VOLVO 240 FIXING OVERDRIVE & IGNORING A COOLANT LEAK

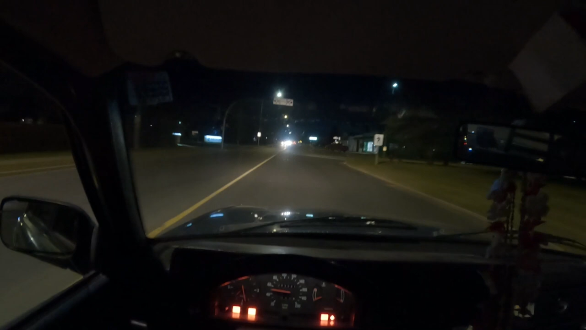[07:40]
we'll get back up on the old highway speed and hopefully we get off our gears holy bright guy are those brights i don't know it's a dodge so it's probably got wiring problems oh i hope this works